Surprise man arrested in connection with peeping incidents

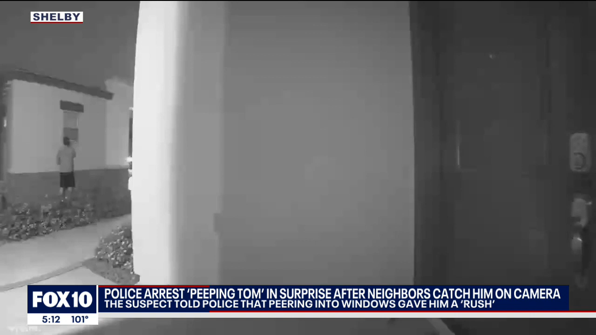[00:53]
You can see him walking up, looking inside, and in some cases using a flashlight to get a better view. Soon more neighbors started sharing their experiences and videos on a community Facebook page. We all as a community work together to try and find this guy.